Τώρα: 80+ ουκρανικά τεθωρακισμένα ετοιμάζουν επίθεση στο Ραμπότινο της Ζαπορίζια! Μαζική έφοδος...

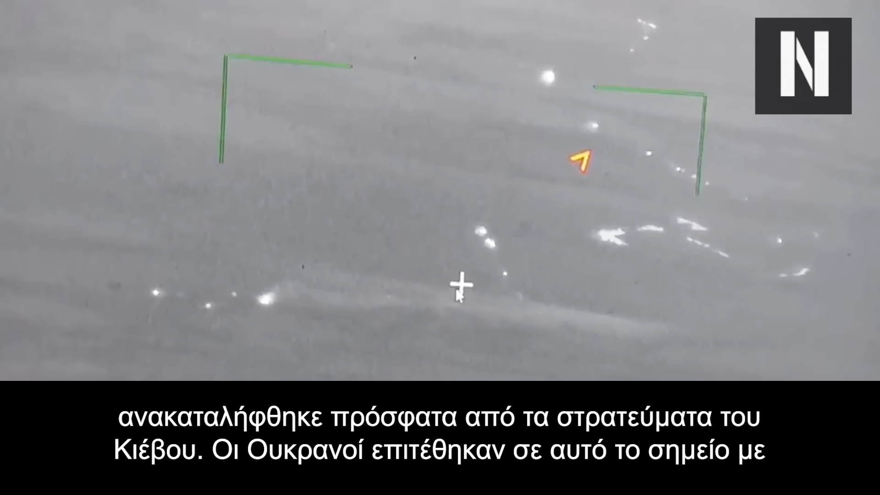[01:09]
Οι Ουκρανοί επιτέθηκαν σε αυτό το σημείο με τουλάχιστον 83 τεφθοραεξημένα οχήματα, σύμφωνα με υπέρυθρες εικόνες που μεταδόθηκαν από ρωσικό αναγνωριστικό ντρόν.